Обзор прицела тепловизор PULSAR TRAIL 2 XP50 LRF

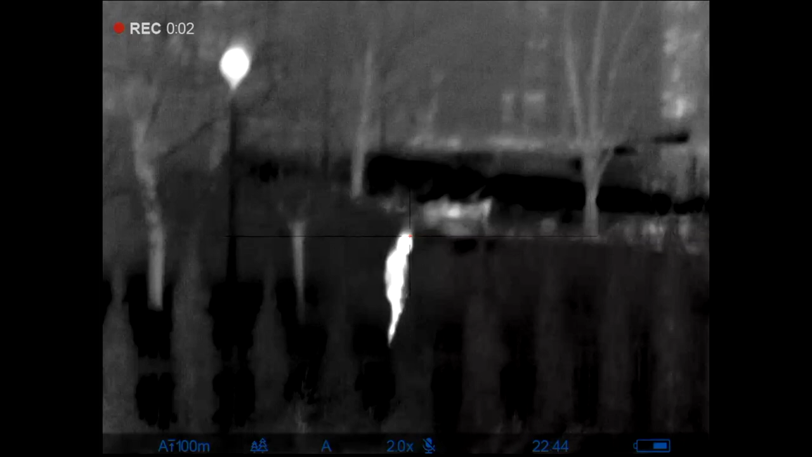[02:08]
который происходит с помощью термовизора Вот выключаем 4 крата и 8 крат,
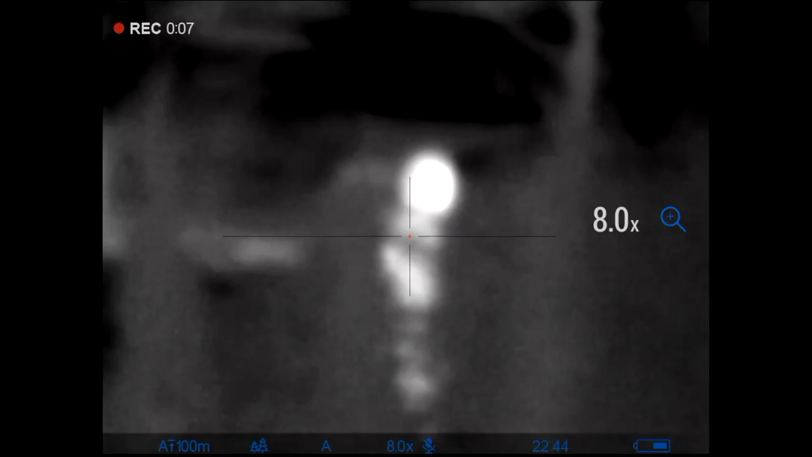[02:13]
да Можем видеть очертания человека и 16 крат Безусловно,
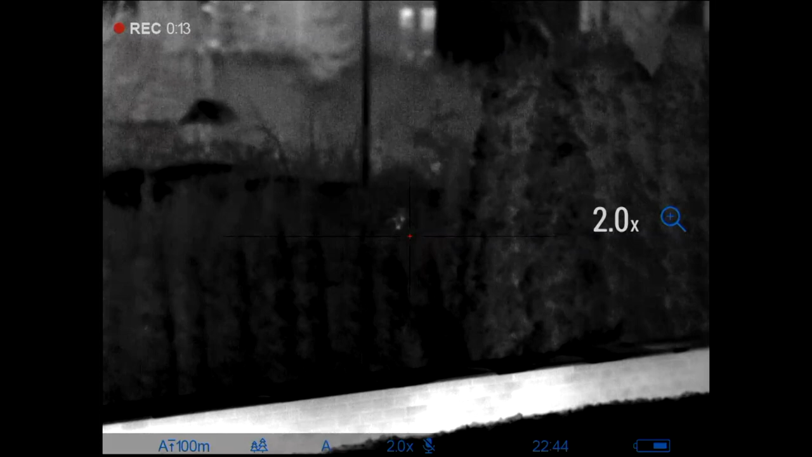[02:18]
это на дальние расстояния можно использовать Вот, а в ближнем, конечно,
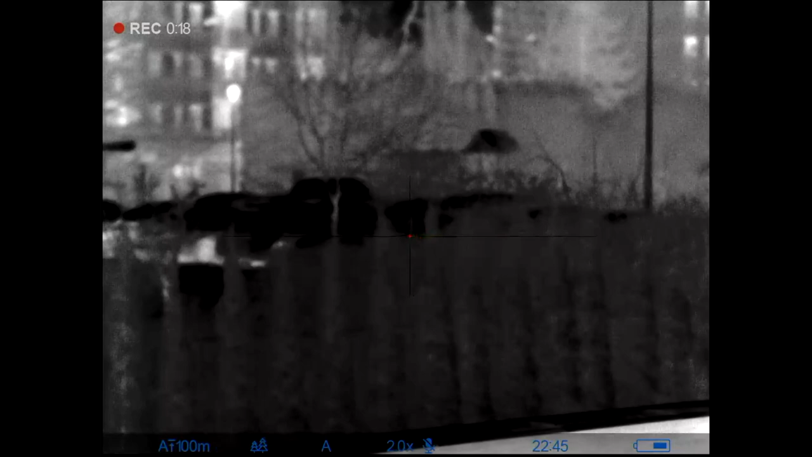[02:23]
достаточно 2 крат
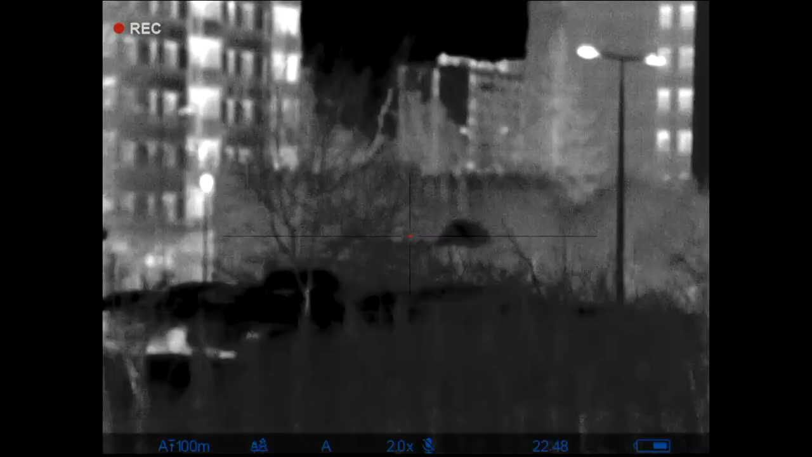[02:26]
И сейчас мы будем делать тест
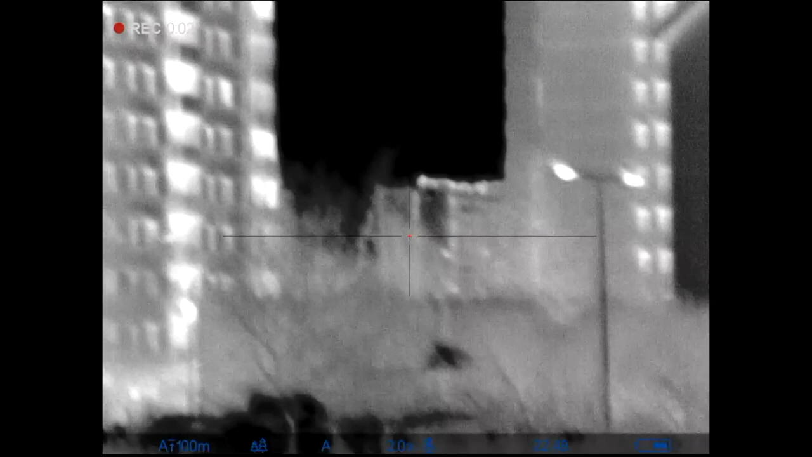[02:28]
лазерного дальномера Направляем на дом, показываем угол и замеряем 520 метров до объекта,
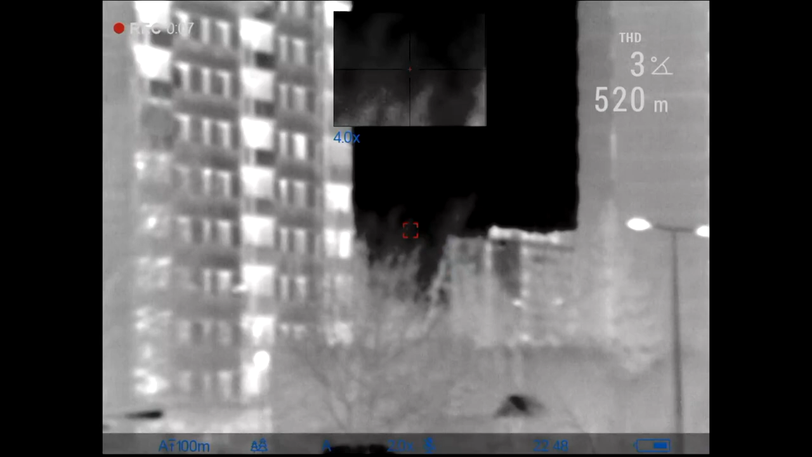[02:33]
угол 4 градуса Именно так работает
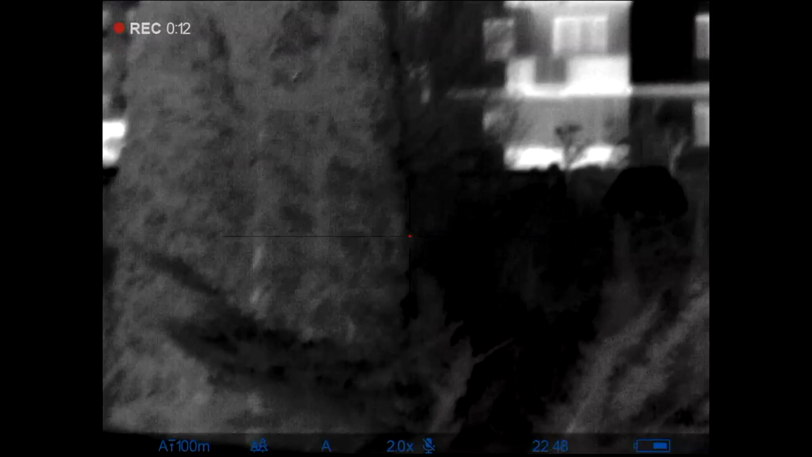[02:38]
термовизионный прицел Pulsar Trail 2 XP50
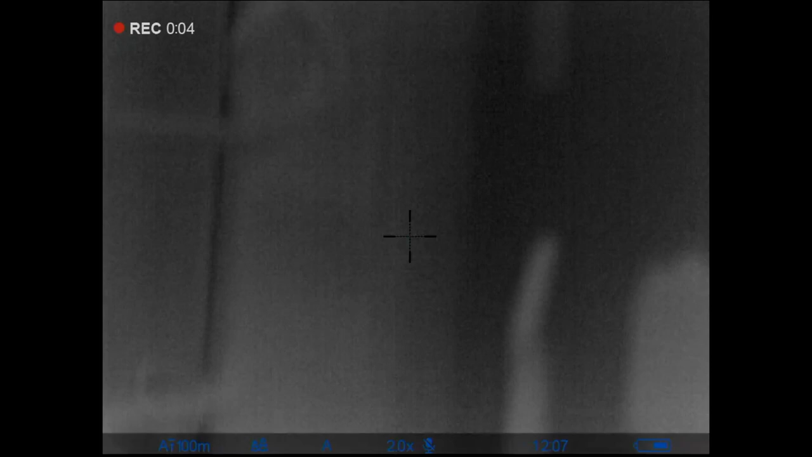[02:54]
если необходимо это делать Мы заходим в быстрое меню, выбираем увеличение Еще раз,
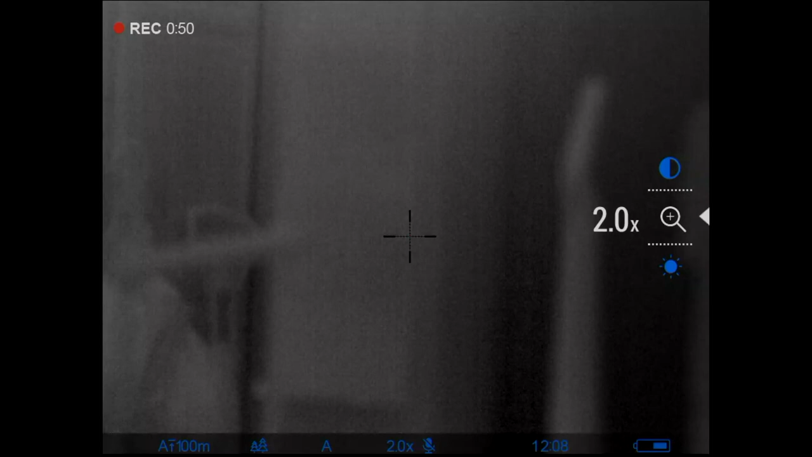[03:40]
Сейчас мы уходим опять на 2 кратное стандартное увеличение И убираем боковое меню
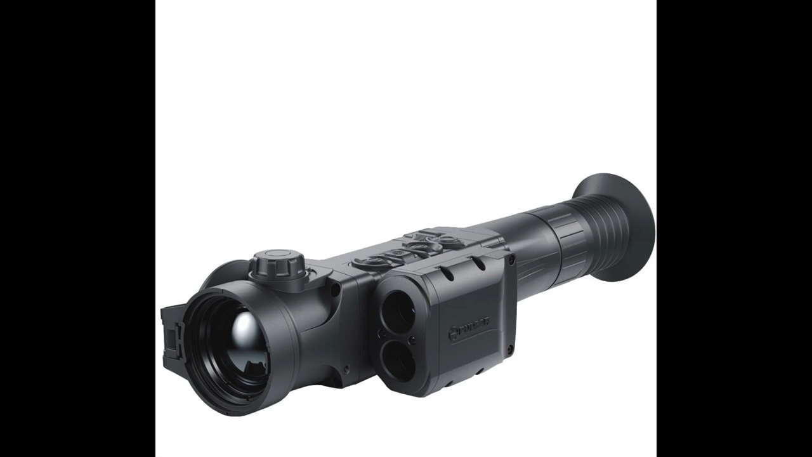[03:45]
Следующее видео будет показана запись непосредственно с микрофона, который встроен в тепловизор Итак,
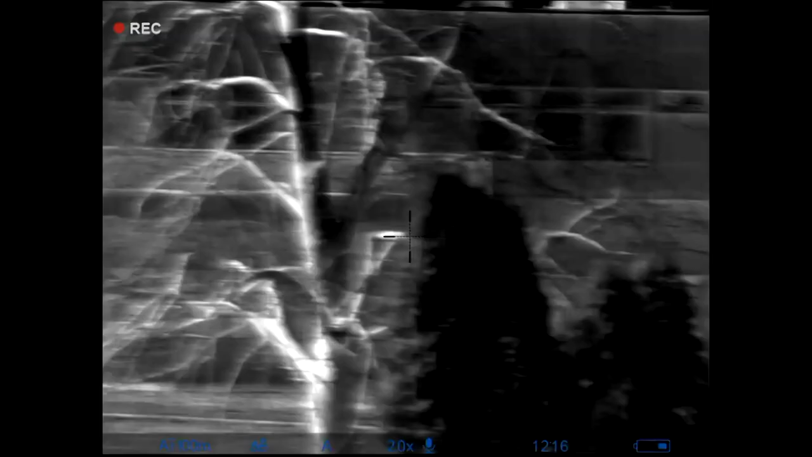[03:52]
стартовый экран тепловизора Сейчас мы постараемся подобрать, посмотреть,
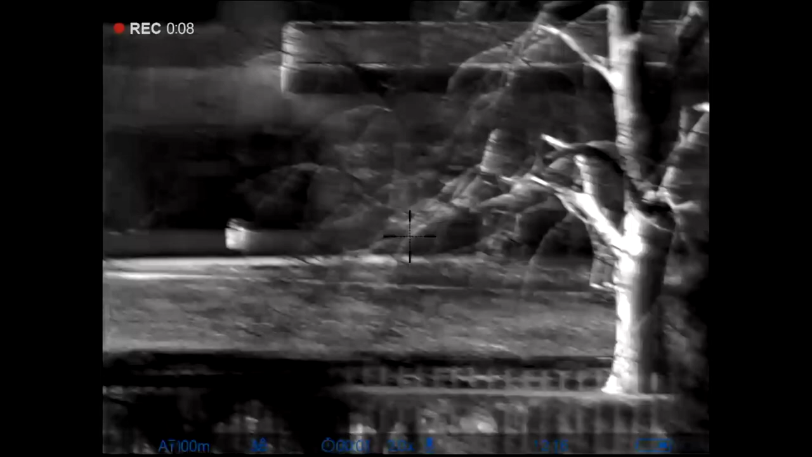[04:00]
как он работает Вот у нас есть объекты определенные И попробуем прицелиться и посмотреть,
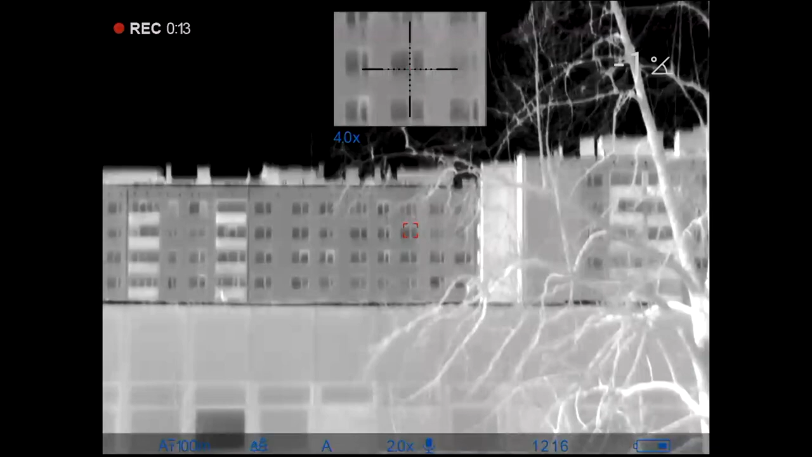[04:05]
сколько метров 301 метр, видите,
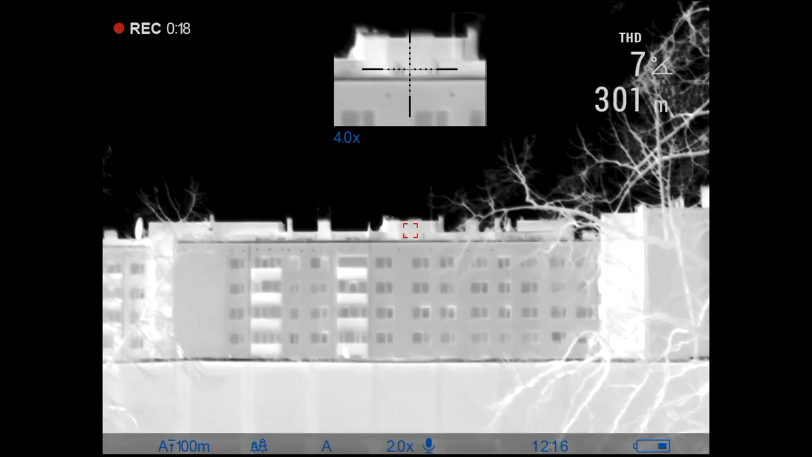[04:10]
дно здания 304 градусы показывает 66, окей Пробуем вычислить людей
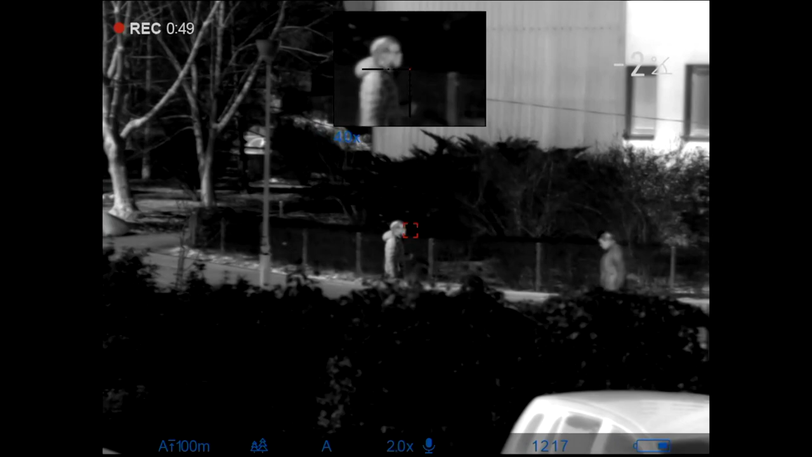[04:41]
Значит, по меню По меню есть простое меню Если
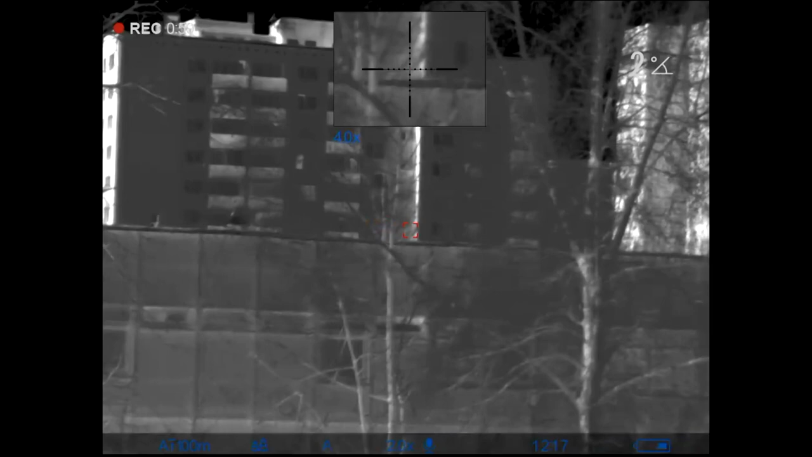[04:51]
мы нажмем краткосрочно M У нас есть контрастность Яркость Можно добавить, чуть-чуть уменьшить
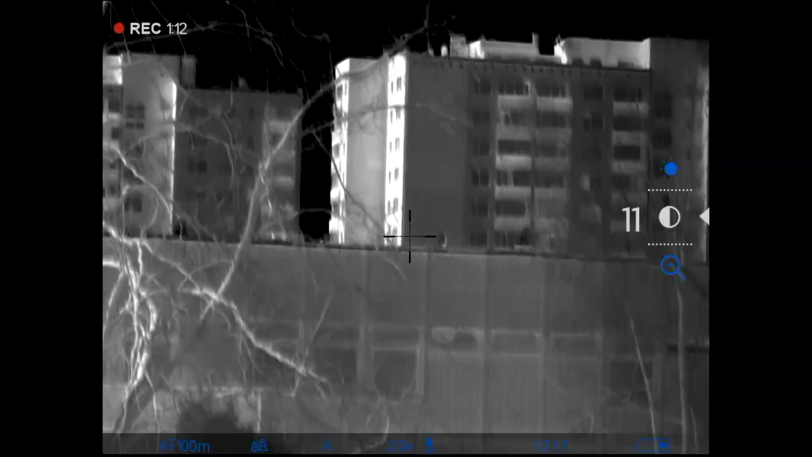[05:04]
Если дальше нажмем Вот будет контрастность Увеличение По увеличению интересно достаточно Будем пробовать
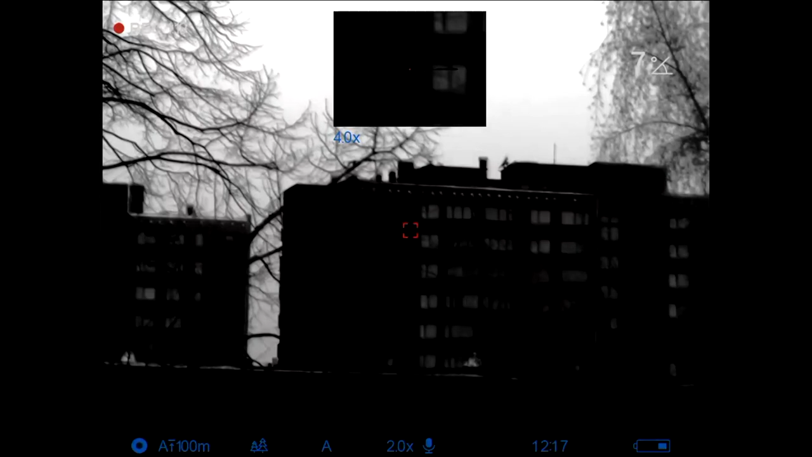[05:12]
сейчас Это я сейчас поменял режим С черного на белого Как удобно будет Использовать А,
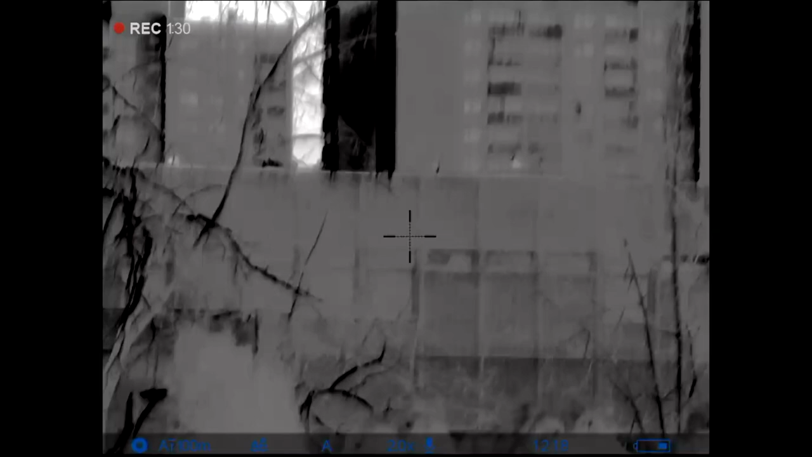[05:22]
это на автоматом, скорее всего, даже поменялось Ага, вот оно Ну, вот пробуем увеличение сейчас сделать Так
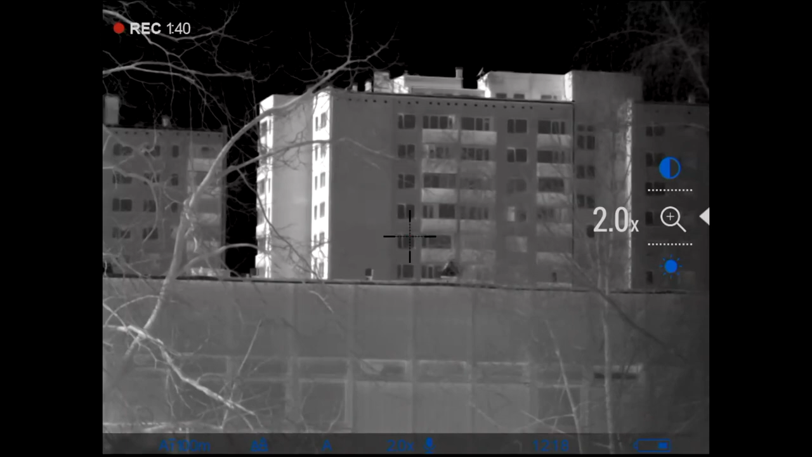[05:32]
Так И
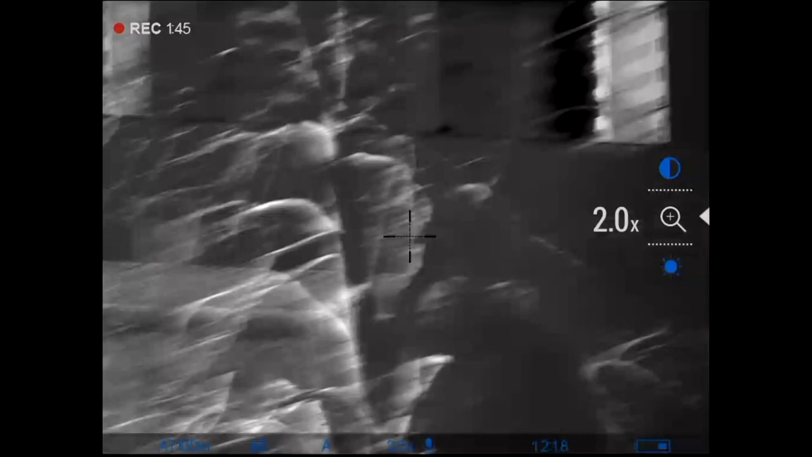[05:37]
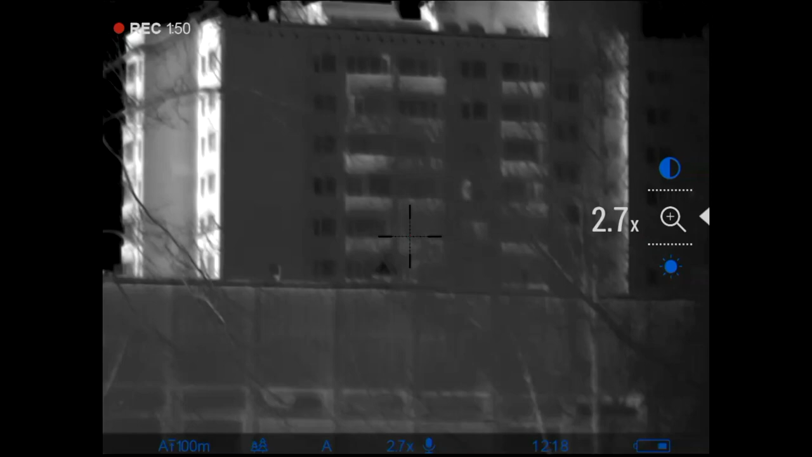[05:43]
Вот у нас сетка Милдот появляется
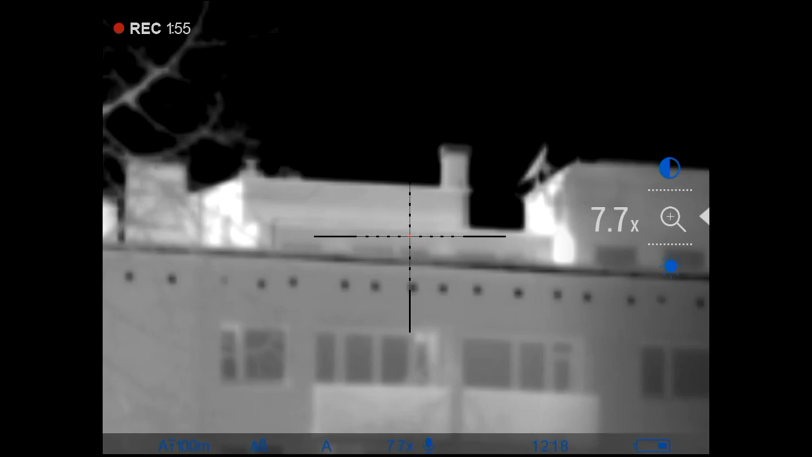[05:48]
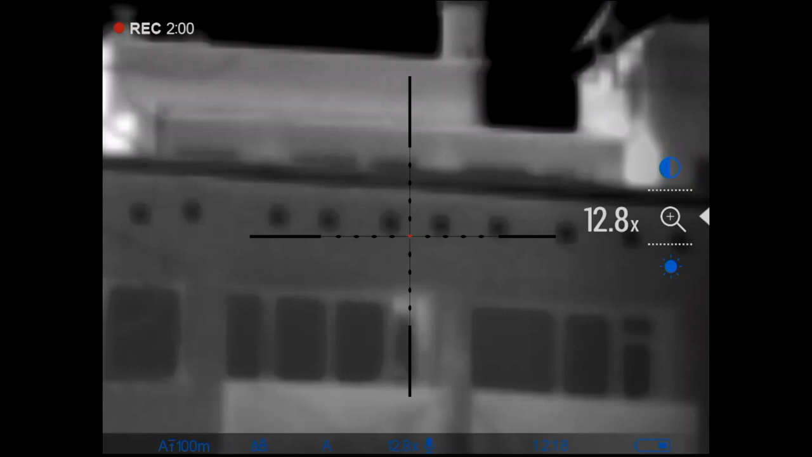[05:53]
Ну, скажем, увеличение тут очень хорошее Это еще не предел То есть,
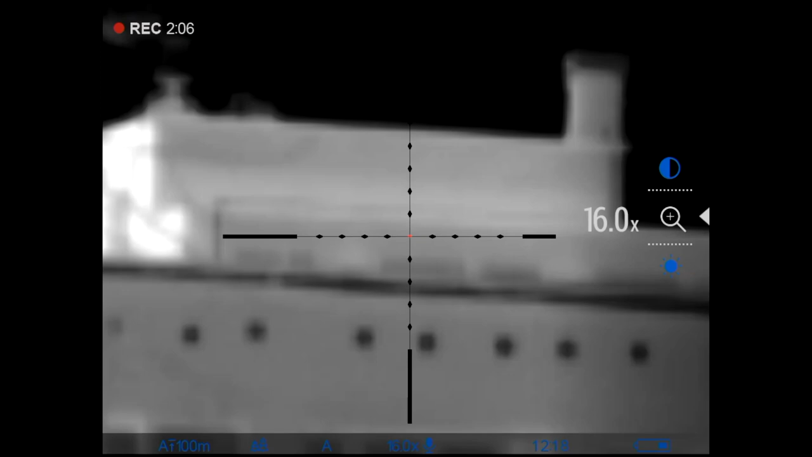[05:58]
по сути, у нас очень даже неплохо все получается И сразу можем замерить
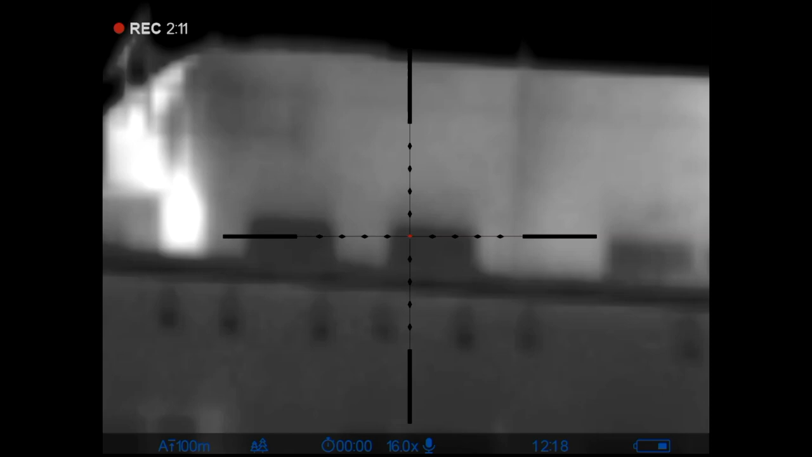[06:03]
Ага, вот у нас идет настроенный Милдот